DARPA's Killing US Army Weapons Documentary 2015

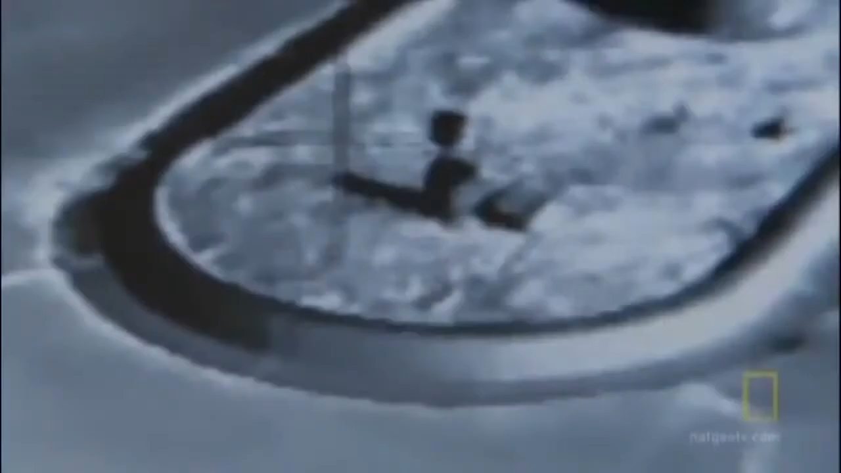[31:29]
Definitely something man-made, different temperature than the surrounding area,
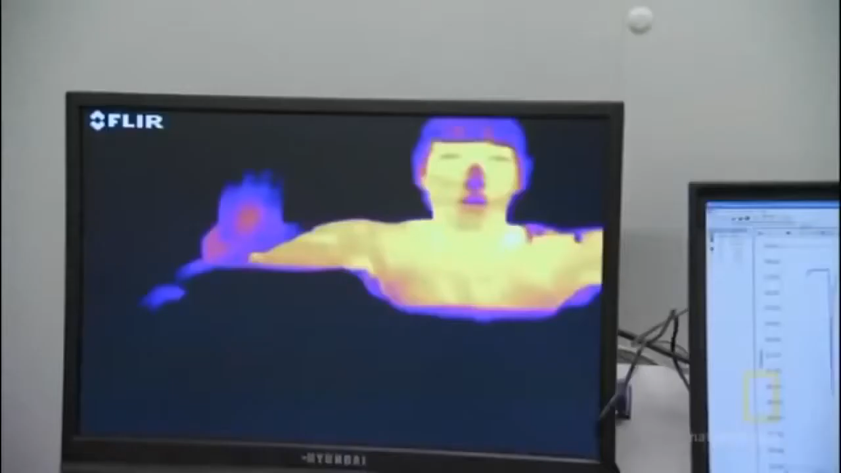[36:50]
Your face is cooling off pretty well.
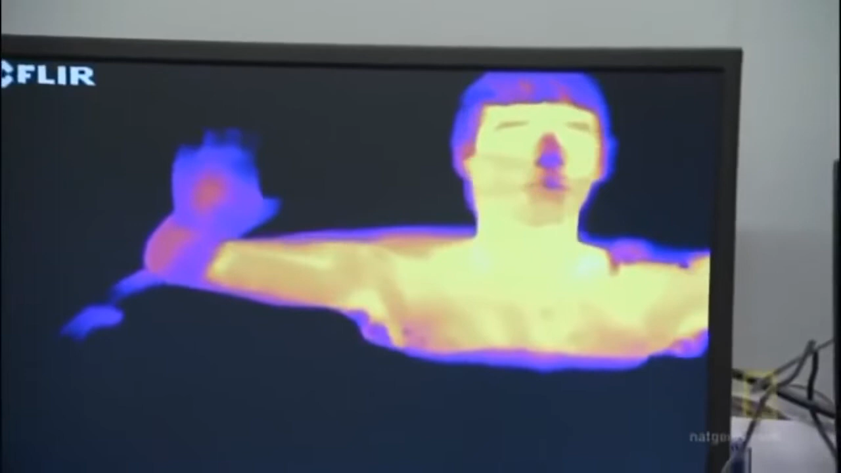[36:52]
Your nose is definitely shut down.
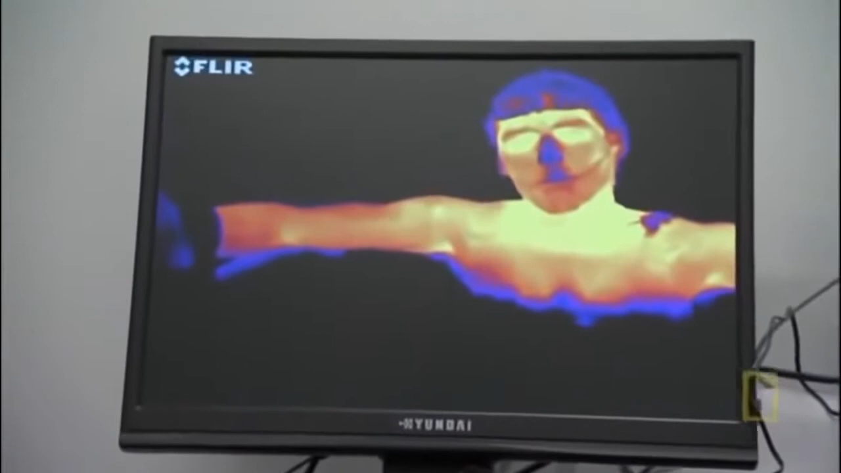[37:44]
Superficial veins are starting to light up as the warm blood